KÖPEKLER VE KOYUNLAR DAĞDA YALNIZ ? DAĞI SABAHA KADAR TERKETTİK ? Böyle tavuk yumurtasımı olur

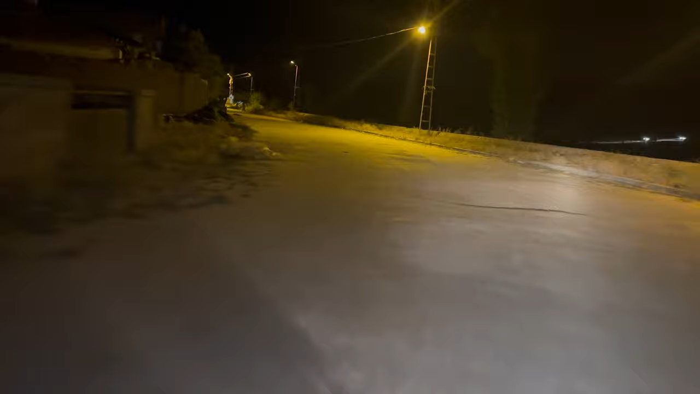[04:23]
Böyle gece köy manzarası. Yaptığımız iş çok riskli bir iş ama olsun.